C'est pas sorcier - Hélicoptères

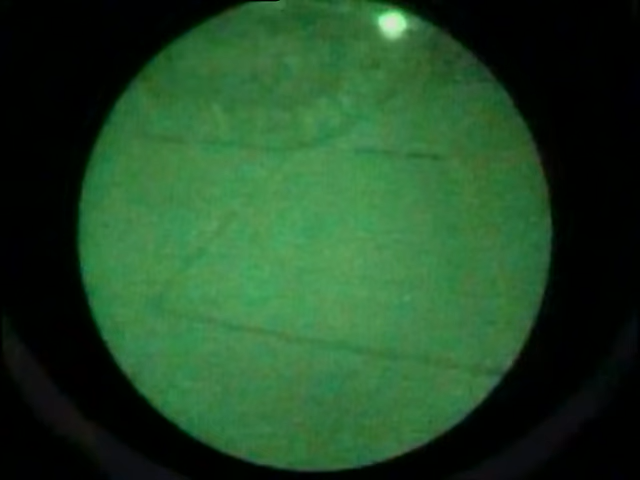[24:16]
comme je t'ai dit tout à l'heure, mais l'ennemi nous entend, mais ne nous voit pas. D'accord.
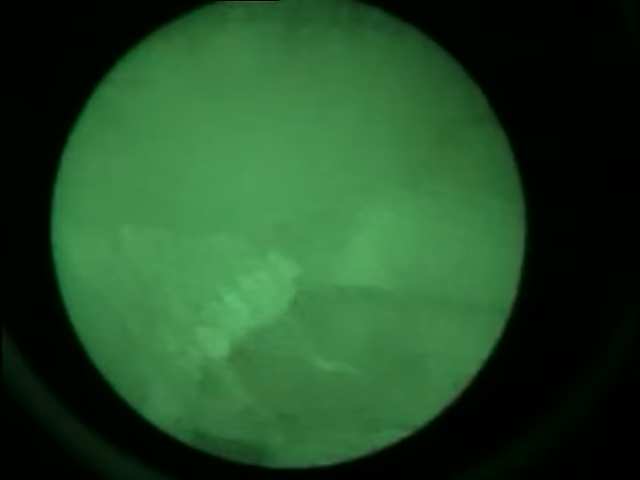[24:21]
On voit vraiment tout avec ces lunettes, ou il y a quand même quelques pièges ?
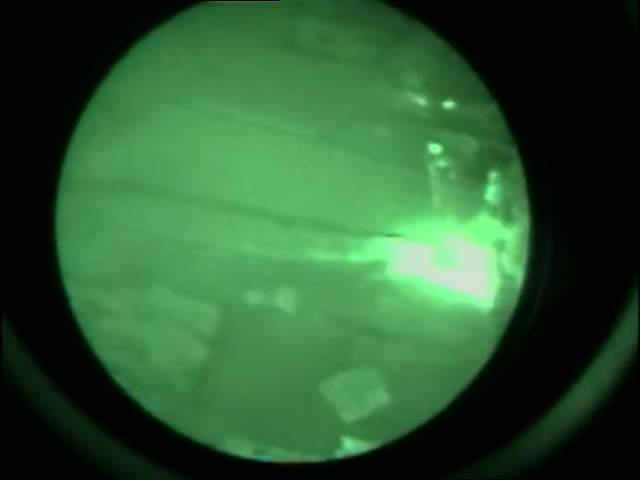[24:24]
Alors, on voit presque tout, en fait, le gros piège qui reste le piège, le pire ennemi de l'hélicoptère, c'est les câbles électriques.
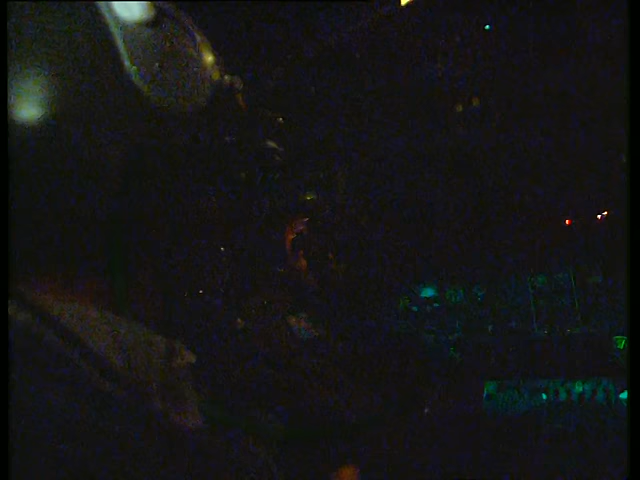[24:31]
De nuit, la définition des jumelles n'est pas assez forte pour nous permettre de voir les câbles électriques.
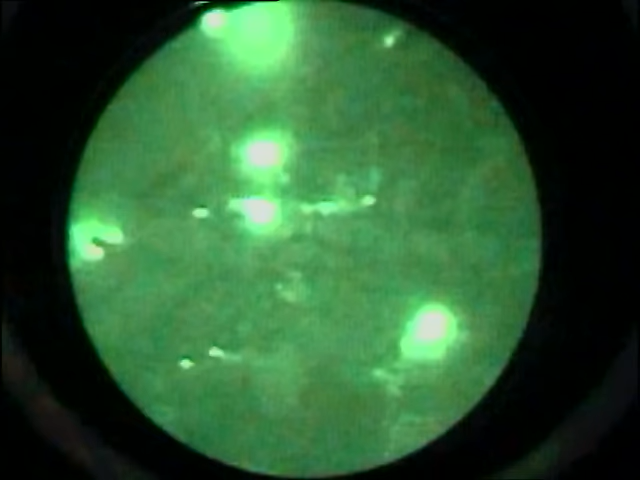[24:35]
En tout cas, c'est vraiment surprenant, on a vraiment l'impression de percer la nuit, là. Et là, Fred, ce n'est pas le camion de Jamy qu'on a devant nous, là ?
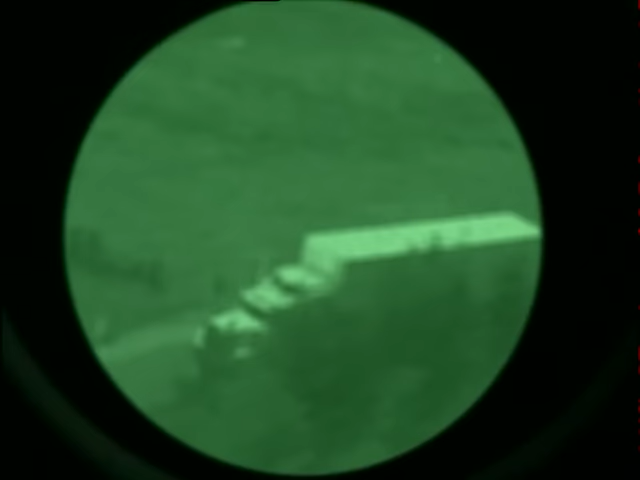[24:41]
Je vais voir. Oh, ben, dis donc, si, c'est le camion. Eh, Jamy, tu aurais pu m'attendre quand même, attends, tu ne vas pas nous échapper comme ça. Les gars, on peut mettre les gaz et on le rattrape ?
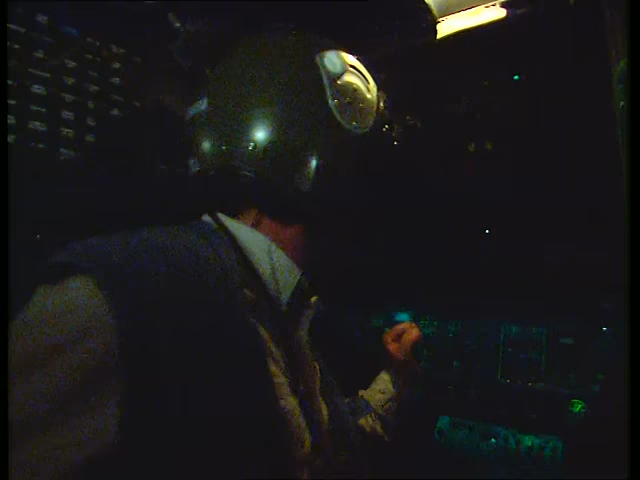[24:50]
Eh, c'est parti. Eh, c'est parti, on va te rattraper, Jamy.
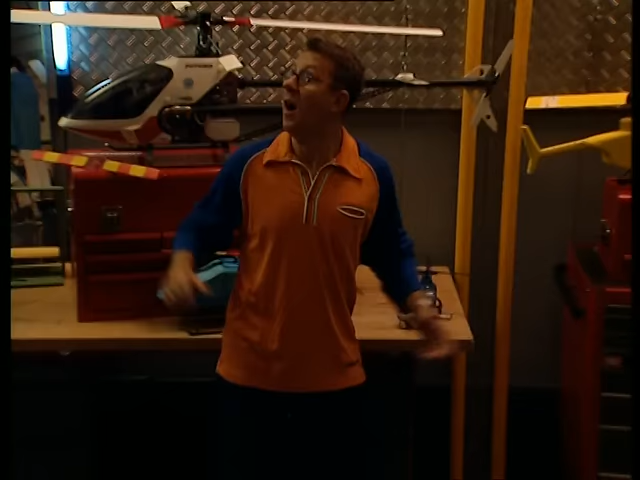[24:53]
Marcel, il nous a repérés ! Accélère ! Oh, il est bon, le camion en visite nocturne, hein ?
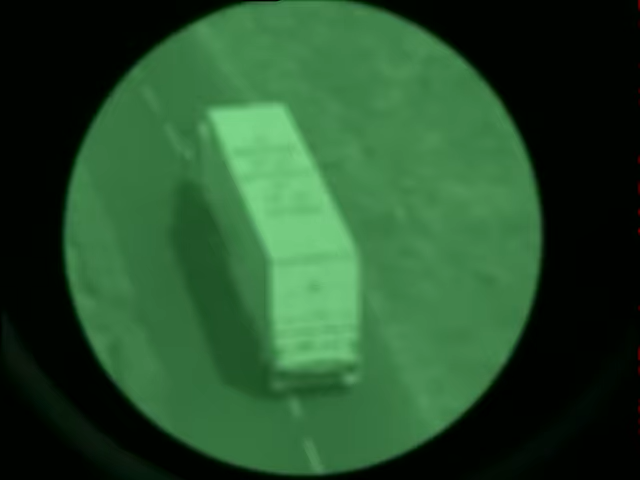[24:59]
Ouais, on voit bien, hein ?